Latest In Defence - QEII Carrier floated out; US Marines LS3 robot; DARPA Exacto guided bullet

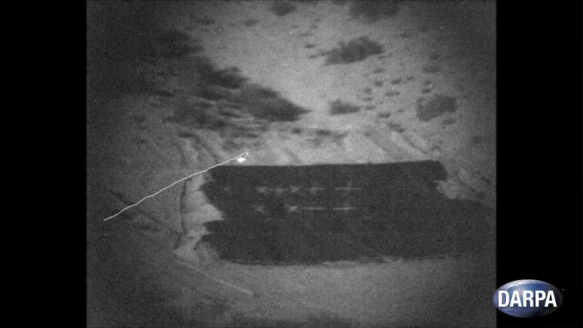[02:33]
The path of the projectile can be seen diverting away from where it's aimed, toward a target identified with optical sighting technology. The real-time guidance system includes gyroscopes, accelerometers and an atomic clock.
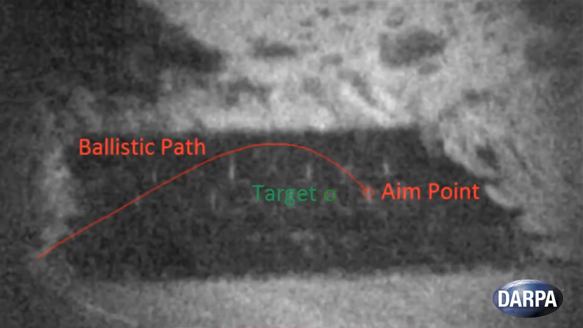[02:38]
But as there are no fins on the bullet, the way it changes direction mid-flight remains DARPA's secret.